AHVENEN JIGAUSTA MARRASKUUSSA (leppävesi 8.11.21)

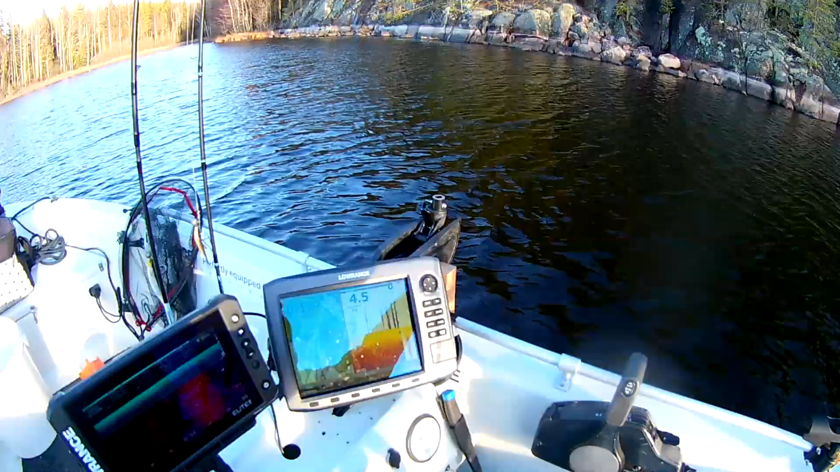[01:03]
Tuossa on aika jyrkkä kallion reuna. Ja sit se syvenee tosi jyrkästi tuonne keskimmälle päin. Ensimmäinen heitto ja pieni ahven. Tuli tuolta matalamman puolelta.
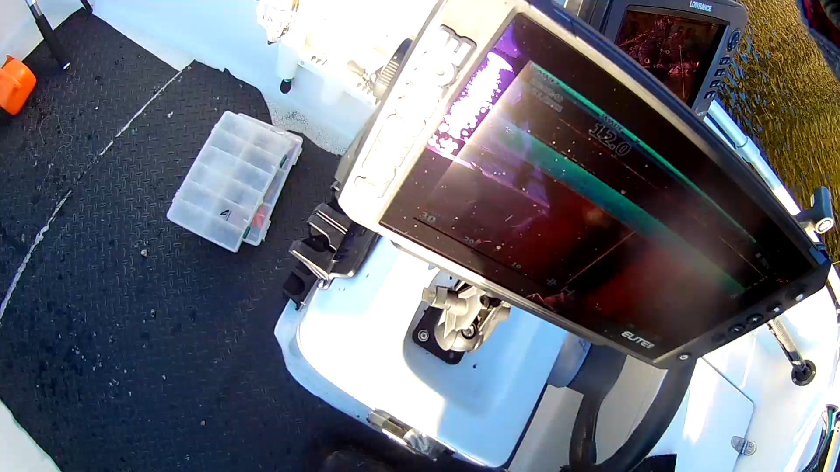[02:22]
5.6. Syvenee tuonne. Tosi hitaasti joutuu uittamaan kyllä. Pohjaa pitkin pommottelemaan.
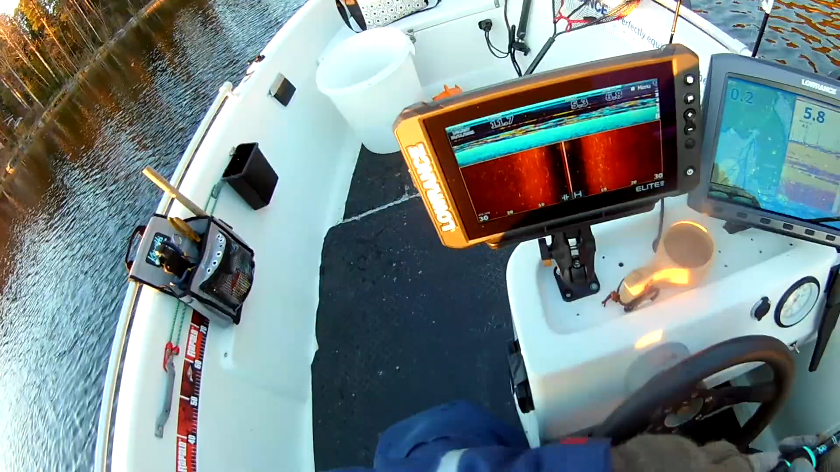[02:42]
Täs oli molemmin puolin veneet. Tässä ottaa pikkukallaa hirveesti. Tähän tuli tämmönen täkykalaparvi tähän veneelle. Silloin tällyn käy tärppimässä tuolta veneen sivulta.